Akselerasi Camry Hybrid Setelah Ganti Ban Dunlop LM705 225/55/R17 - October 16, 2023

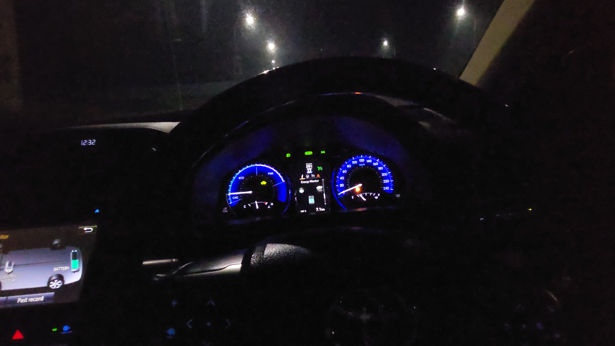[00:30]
AC nyala atau enggak karena kompresor dan listrik, cuman oke lah kita matikan. Traction control juga kita matikan.
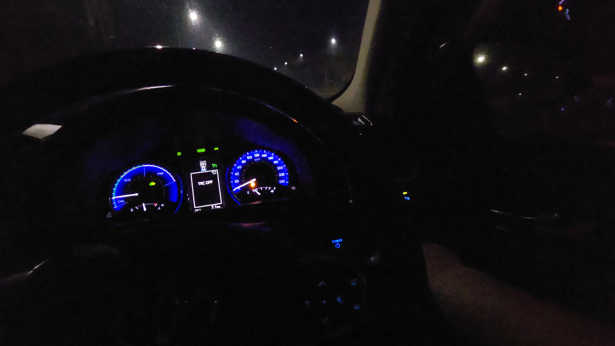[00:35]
Oke, mati.
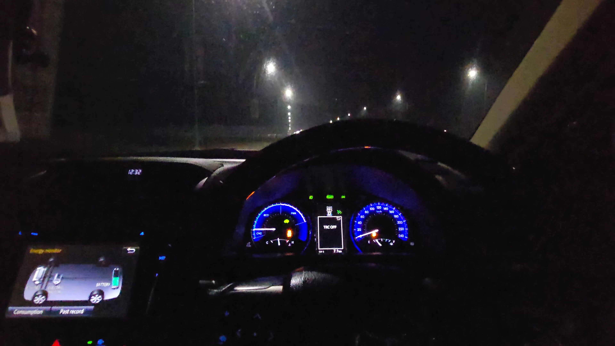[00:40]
Dan kita coba ya sebentar ya, tunggu motor lewat dulu.
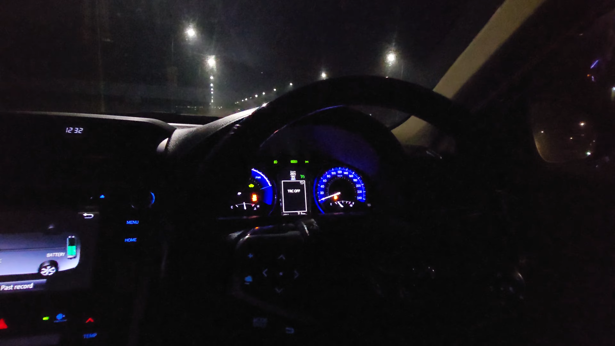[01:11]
Bentar, kita tunggu dulu lewat. Tunggu, mereka agak jauh dulu. Yang terlalu dekat tuh jaraknya. Masih terlalu dekat. Oh my god, there's still more car. Ada lagi aja di mobil nih. Sebentar. Oke, bentar ya.